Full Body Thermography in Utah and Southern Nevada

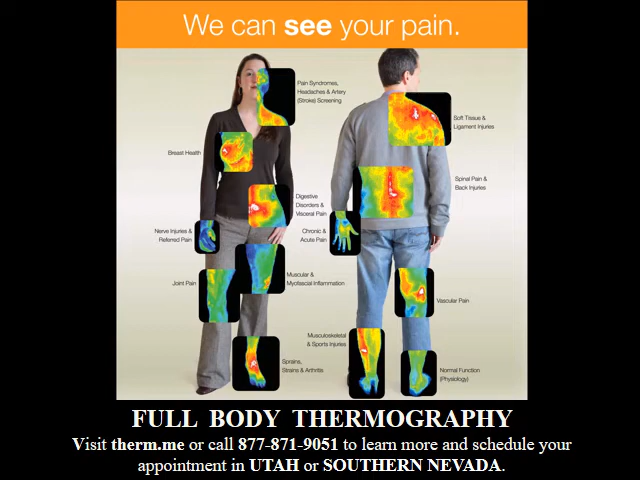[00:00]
Is there a full body scan in Utah and Southern Nevada that is safe, FDA approved, and economical? Yes, and thousands of people are already taking advantage of digital infrared thermal imaging or thermography which requires no physical contact, no liquids to drink, and is 100% safe with no radiation and is FDA approved.
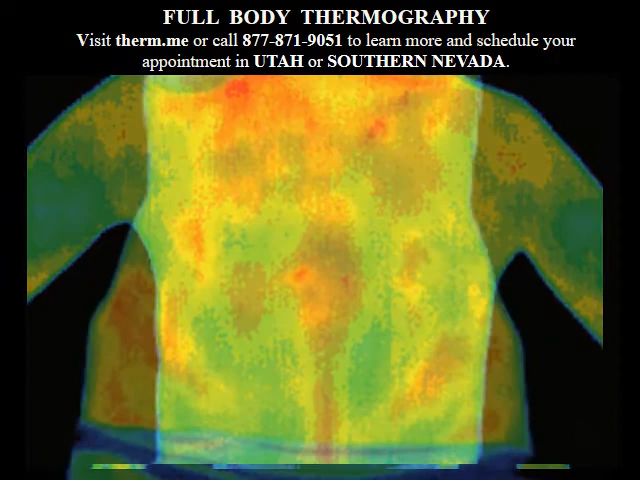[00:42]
You will see biomarkers that can reveal how efficiently your organs are functioning.
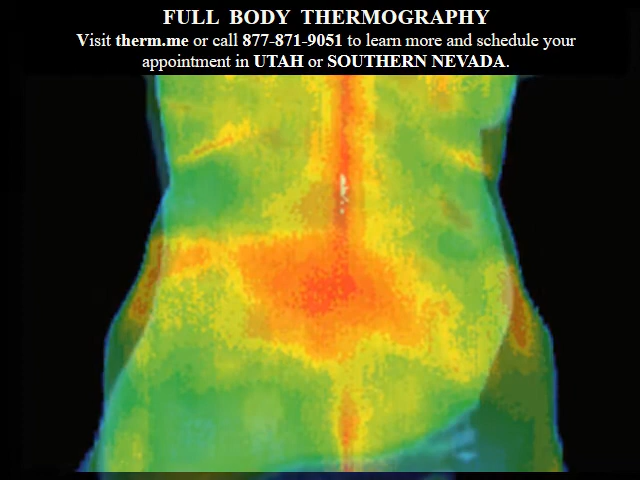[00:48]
Your thermal patterns are assessed by standards set by doctors at Johns Hopkins University
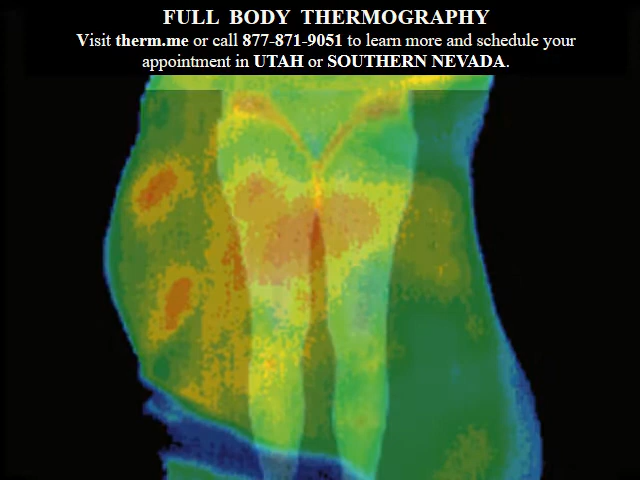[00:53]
and your patterns can relate to the function of your heart, lungs, digestive system,
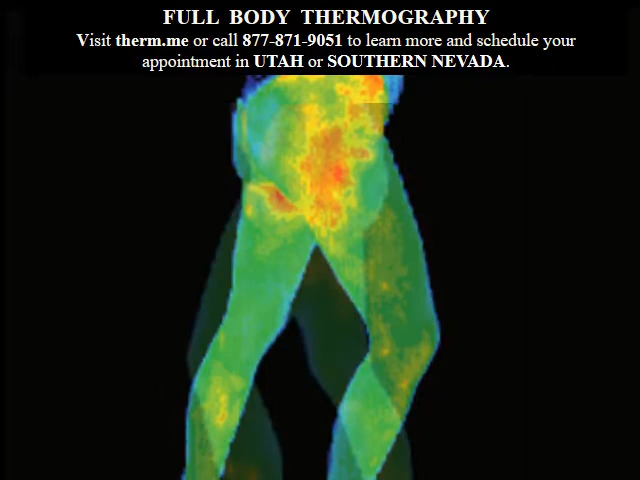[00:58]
colon, stomach, liver, gallbladder, thyroid, vascular system, muscles, bones, joints, and breast health.
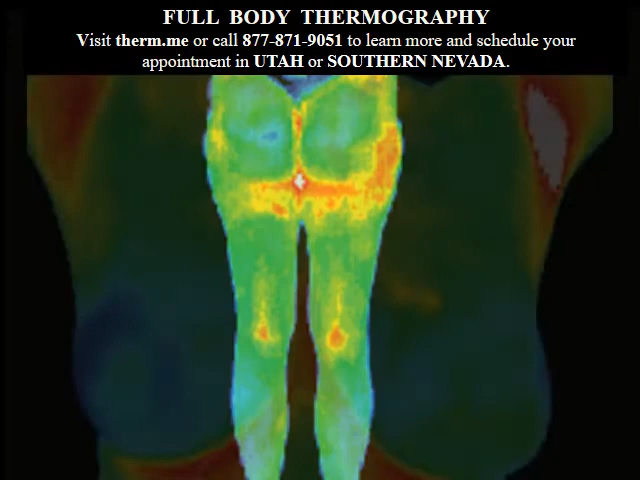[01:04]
You'll appreciate thermography's ability to see inflammation,
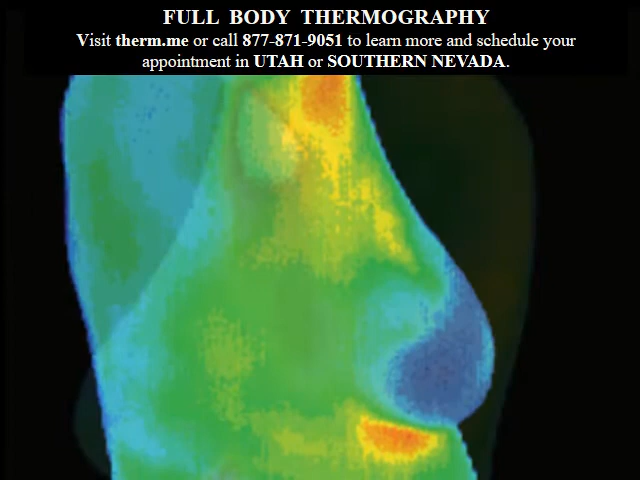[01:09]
nerve, and vascular changes that are invisible to x-ray and MRI.